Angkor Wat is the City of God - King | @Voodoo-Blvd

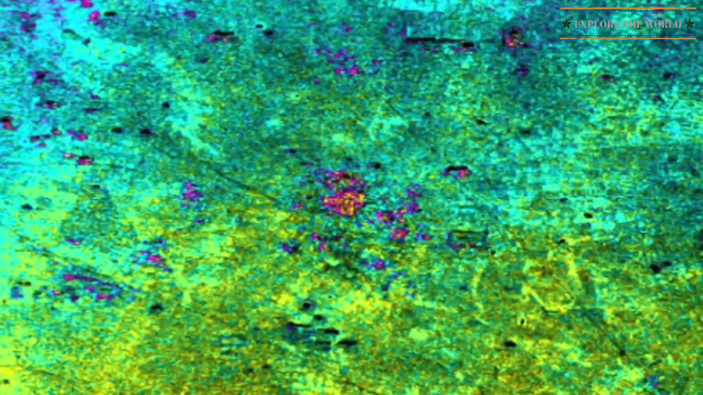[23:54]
the central zone of angkor the radar pictures also revealed previously unknown temples all over the angkorian basin